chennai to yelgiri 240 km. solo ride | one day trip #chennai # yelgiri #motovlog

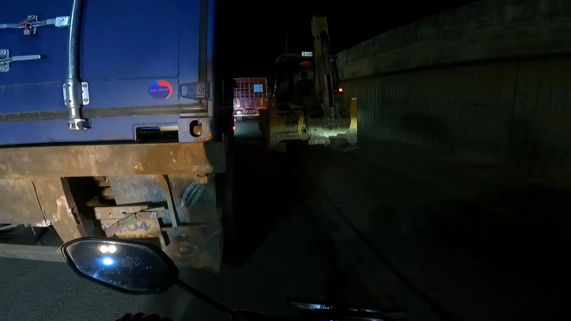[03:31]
तो लो भाईया अपन पर गए मादावरम के
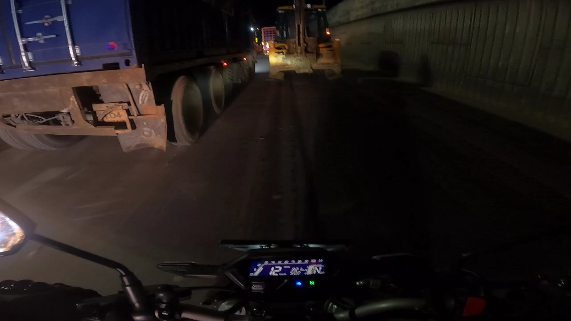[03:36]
जाम में भाई मादावरम में इतनी रात को जाम कौन लगाता है भे दोस्तो
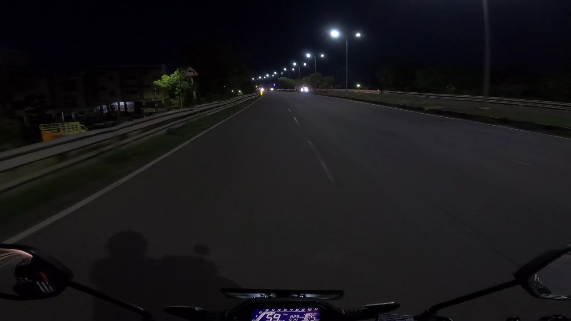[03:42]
कितना सही रोट लग रहा है यह देखने में और भाई यह अंबातूर हाइवे है और यह बहुत ही लंबा ब्रिज जो है यह आगे
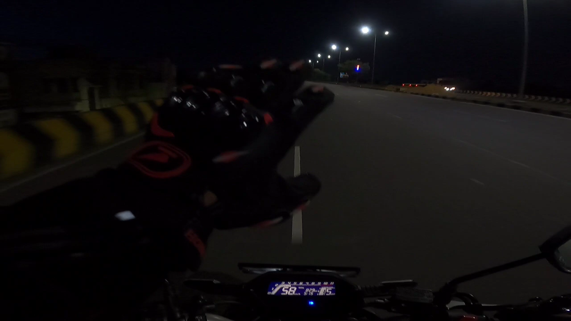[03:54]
सामने बहुत ही लं� वो एक तेड़ किलो मीटर तक लगबग बना हुआ है तो लो जी दोस्तो इसी के साथ हम पहुंच गए पूना मली हाइवे तो भाई हम पूना मली हाइवे ब्रिज अभी क्रॉस